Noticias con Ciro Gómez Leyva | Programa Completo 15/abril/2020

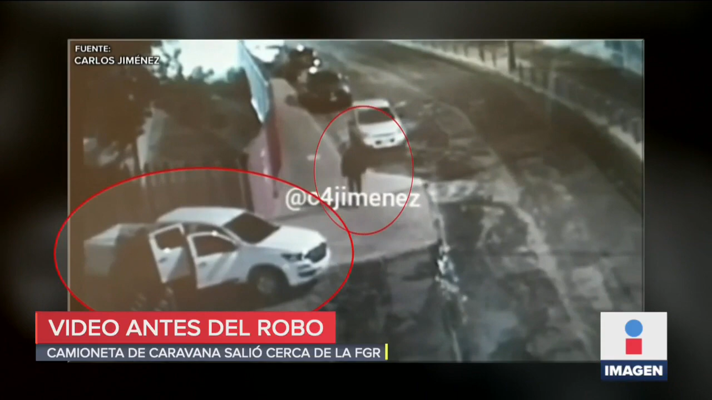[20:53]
Se ve que son las 10, 30 de la noche, 10 y media de la noche, tres hombres afuera de una camioneta pica blanca, uno de los vehículos que se vio en la caravana que entró al fraccionamiento Valle Escondido.